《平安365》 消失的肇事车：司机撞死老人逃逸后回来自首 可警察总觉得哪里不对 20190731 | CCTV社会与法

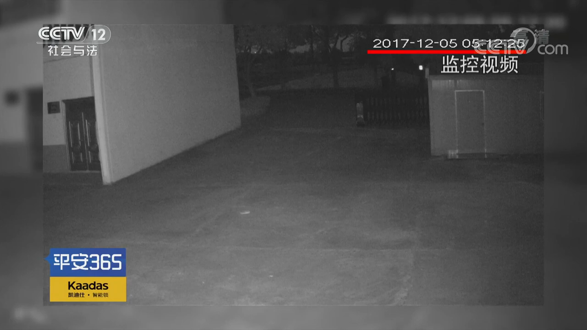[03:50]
通过仔细查看民警从画面中看到凌晨5点12分有一个人影自吸向东缓缓地走过大门口就在他走过去不到两秒的时间车辆灯光从远处照射过来随后一辆汽车自东向西从监控画面中快速驶过从车辆灯光亮起到从画面中消失总共用时不到4秒钟这辆一闪而过的汽车让民警立刻提高了警惕于是民警将画面一帧一帧地播放发现了在汽车驶入画面的刹那间